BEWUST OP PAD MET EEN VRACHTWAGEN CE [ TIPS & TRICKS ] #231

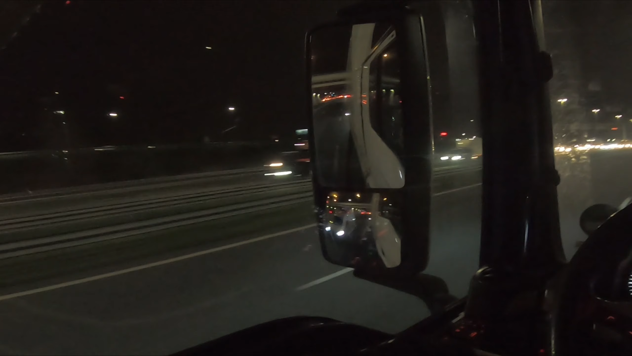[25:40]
Ja, en als ik dus moet remmen... of naar links gaan, hij ook, en hij geeft een dots gas. Kijk, ik kan hem wel laten zien, dan ga ik gewoon een stuurfoutje maken. Kijk, zie je? Hoe dicht hij achter me zit, dat is misschien, ja, 3 meter maximaal of zo. Ja, dat is gewoon super, stom van hem, om het zo te zeggen. Maar ja, dat was dus een voorbeeld die ik net gaf, van een scenario die ik kan voordoen. Zoals je ziet, het gebeurt best vaak. We hebben er echt wel mee te maken in de transportwereld.